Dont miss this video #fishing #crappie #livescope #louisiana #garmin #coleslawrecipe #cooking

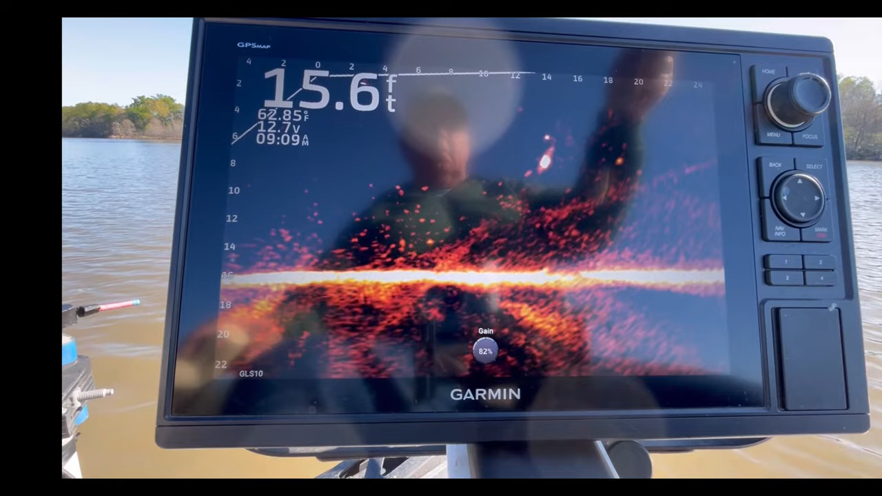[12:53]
On screen: depth 15.6 ft, water 62.85°F
Come on, hit it. That's a big one, too. I'm gonna hit that thing, boy.
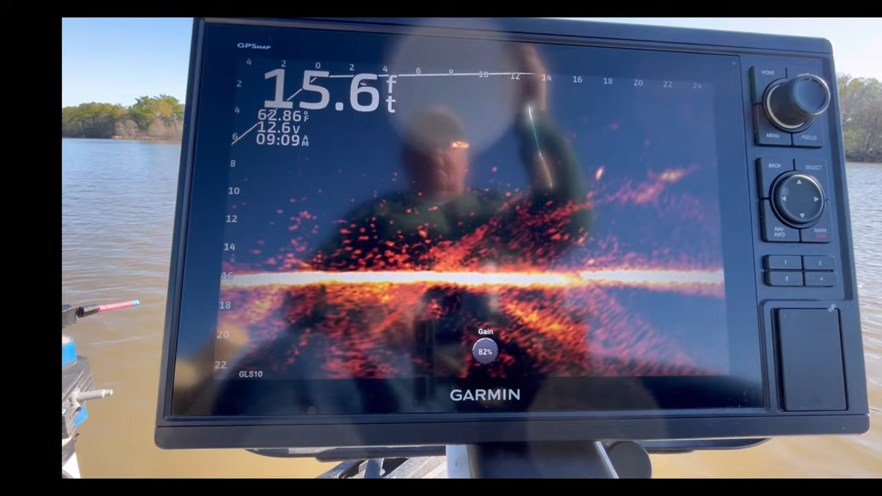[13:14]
On screen: depth 15.6 ft
He got it, y'all. He got it. He couldn't stand it. He couldn't stand it when I thumped it. All right, I got it. Oh, golly. Oh, I just swing again on him.
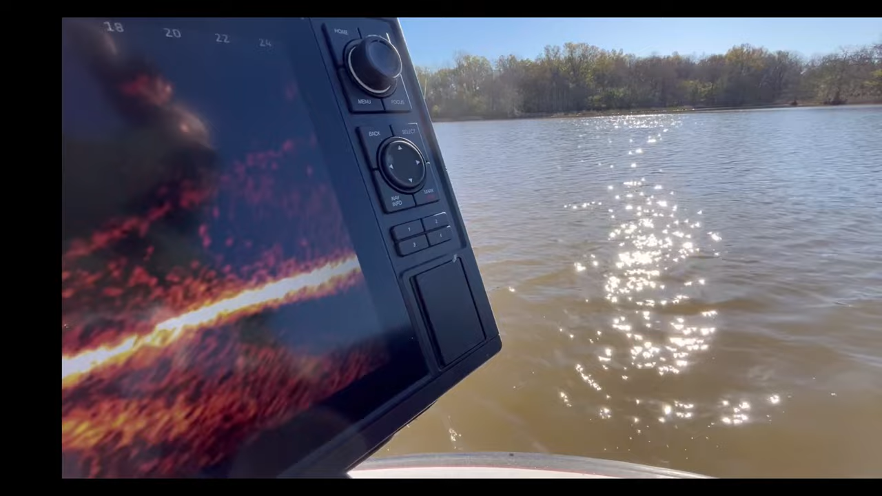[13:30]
Oh, like I got him in the boot, y'all. Y'all see me do that Thomas Jackson rod thump.
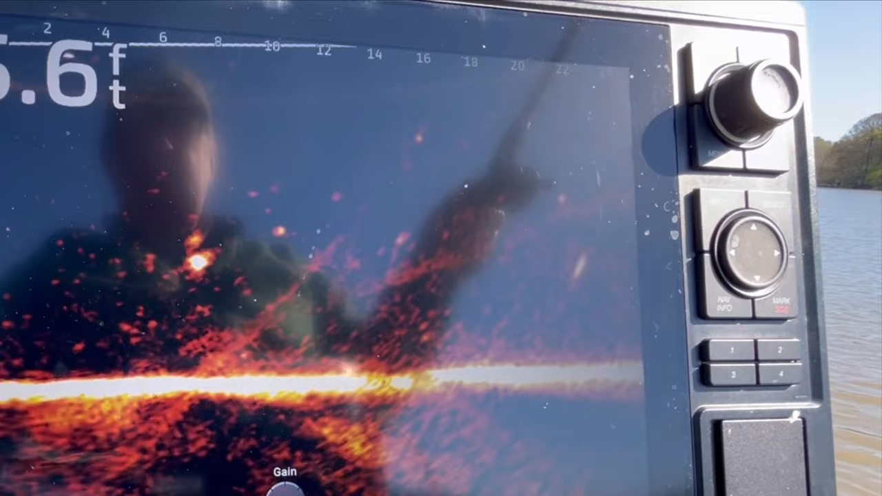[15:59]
Come on. Come on. Oh, golly. Boy, these things just ain't hitting it that hard. They ain't wanting it today. Now, he's running from it now. See if he'll come back at it.
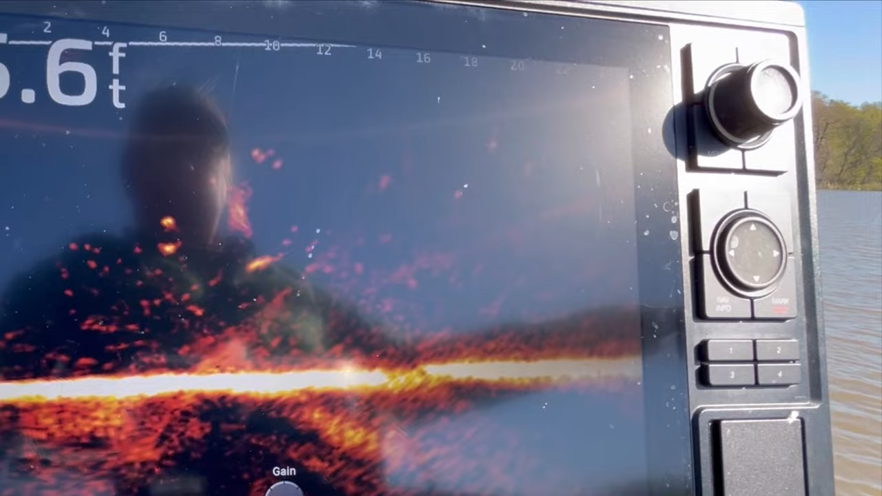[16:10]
Back at it. See if he'll take it.
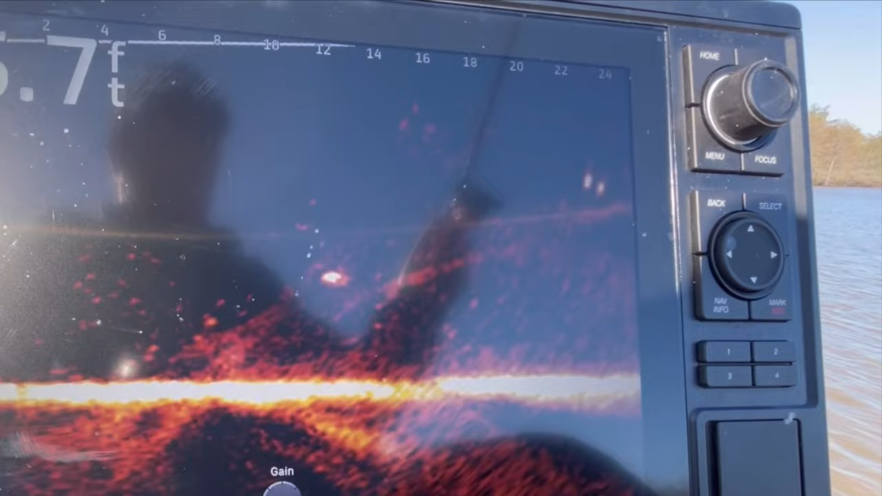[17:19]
He's 10 foot behind the boat, so I'm going to turn around and try to keep my scope on him. Let him make a move first. He's just sitting still. See if I can pop on him right where he's not too far from him. Let's see how far this is.
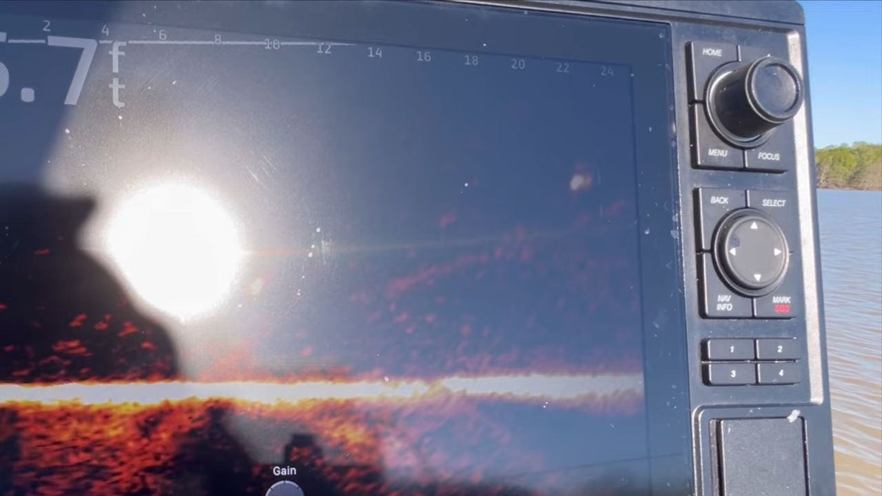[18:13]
No, he done paddled up. Now, come on, fish, turn around. This might do it. Oh, we close to him now.
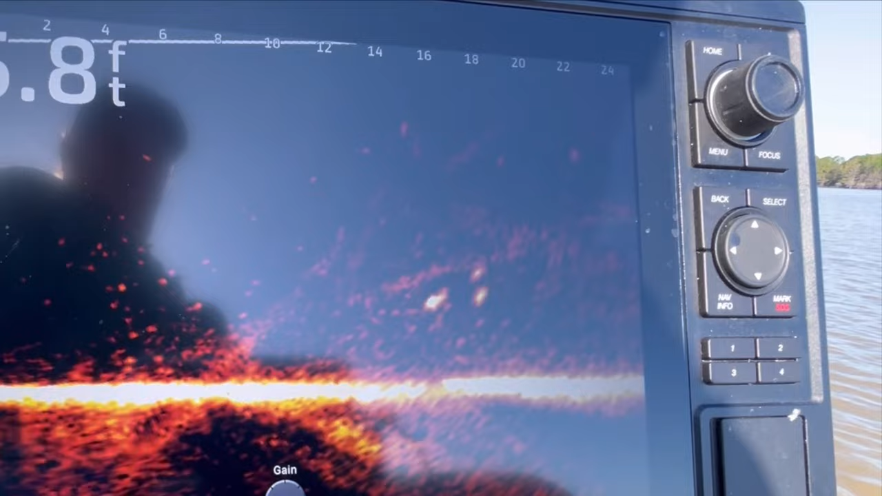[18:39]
Bounce it back to him a little bit.
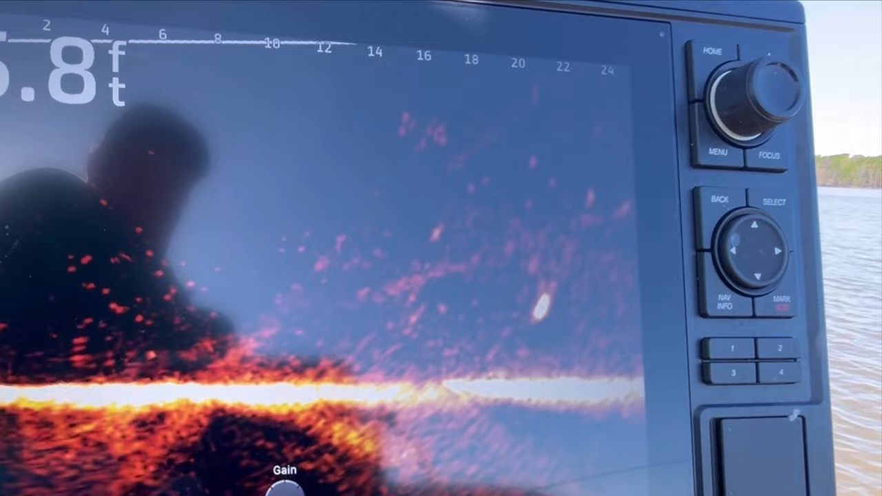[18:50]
There he goes. Ooh, man, what I did to catch that fish for this content. Goodness gracious.
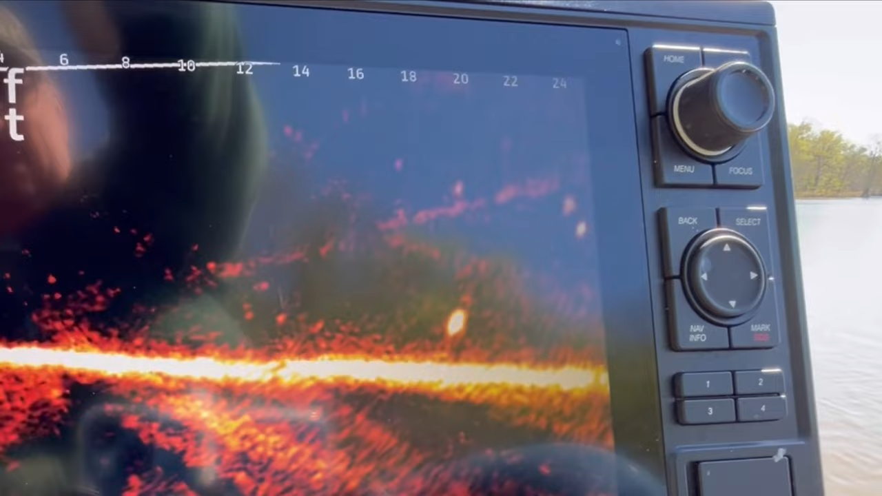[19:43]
Let's get on in there on top of him. I don't want to miss this old boy here. He's just sitting there playing dead. You're going to see how dead he's going to be.
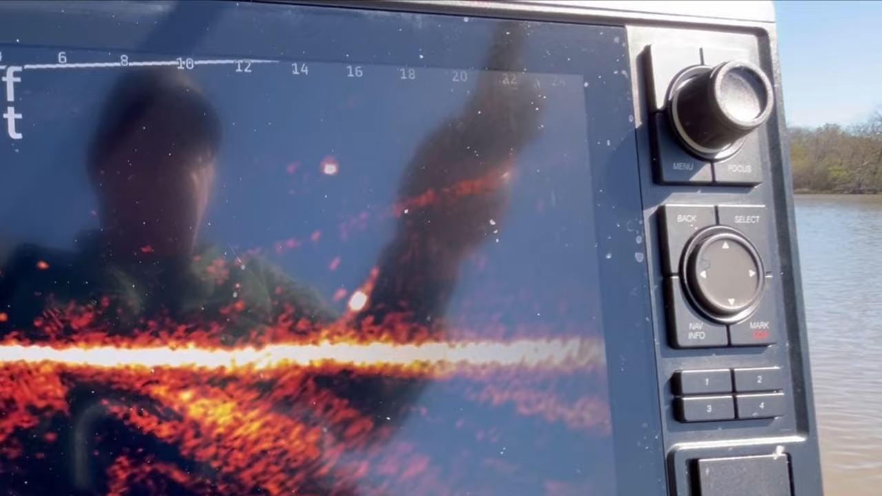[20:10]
Get too close to him.